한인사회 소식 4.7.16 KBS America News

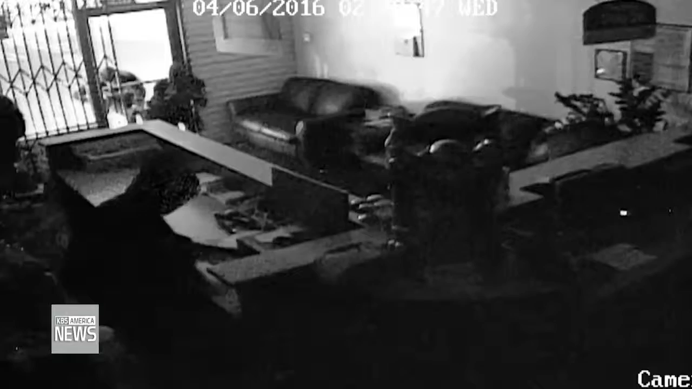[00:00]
한인 사회 소식입니다. 오렌지 카운티, 애나하임과 터스틴, 가든 그로브 일대 5개 약국을 돌며 연쇄 절도 행각을 벌인 절도범들을 경찰이 수배했습니다.
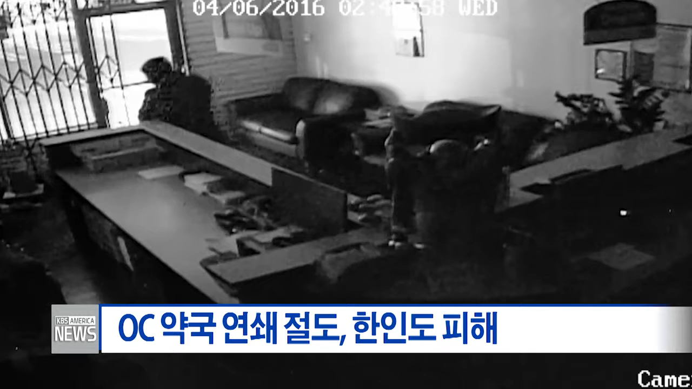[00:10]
업소 내부 감시 카메라에 포착된 절도범들은 전기톱 등을 사용해 물을 부순 뒤 상당량의 약들과 로또 티켓 등을 훔쳐 달아났습니다.
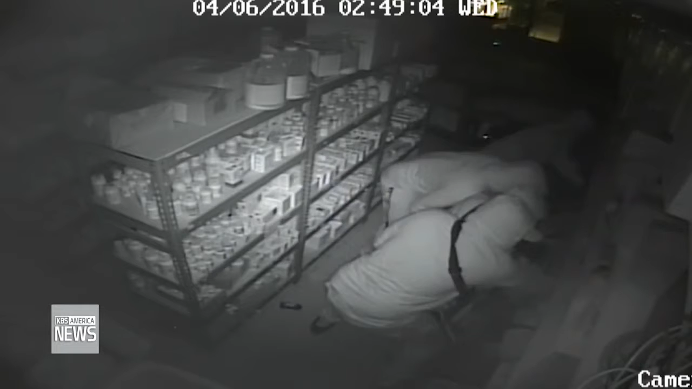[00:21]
피해업서 중에는 한인이 운영하는 약국도 있는 것으로 확인됐으며 경찰은 범인들이 최소 3명에서 5명인 것으로 보고 있습니다. 이들은 범행 당시 어두운 색 후드 티셔츠를 입고 있었으며 포드 머스탱과 SUV를 타고 현장을 빠져나갔습니다.